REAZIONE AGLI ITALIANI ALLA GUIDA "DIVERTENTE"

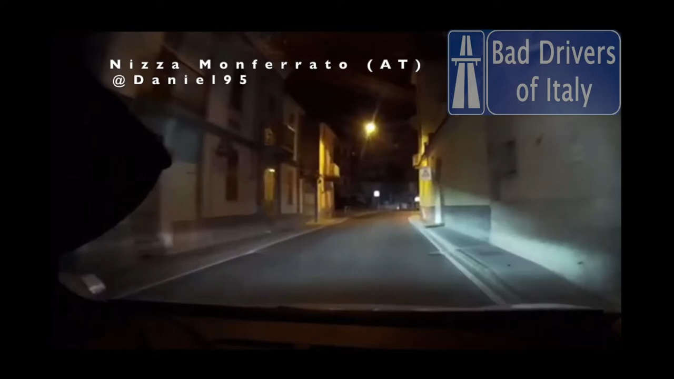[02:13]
Non l'ho capito che è successo Palermo Palermo
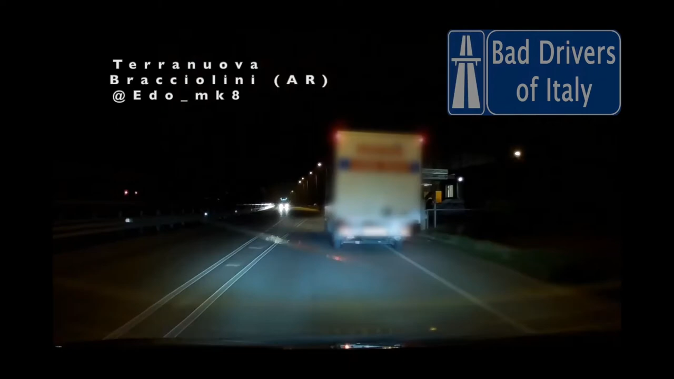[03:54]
Ok Questo è uscito Senza guardare Proprio Proprio Lavena Ponte Ponte Tresa Varese Oh mamma mia
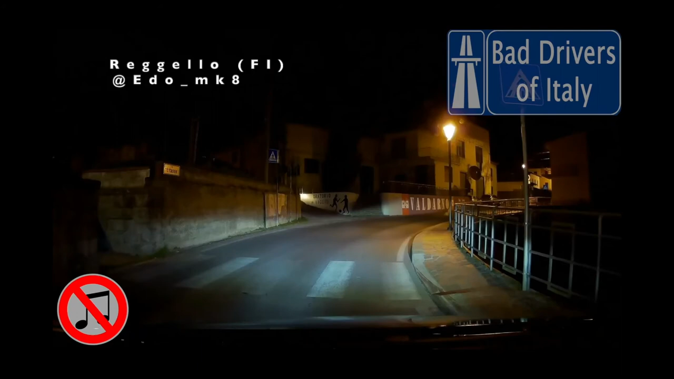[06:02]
Questo si Si stringe un po' troppo Torino Di nuovo
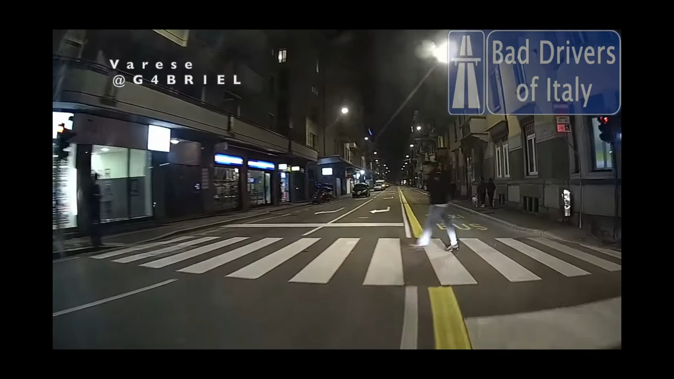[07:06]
Questo Passa con Insomma Con il rosso Tanto per cambiare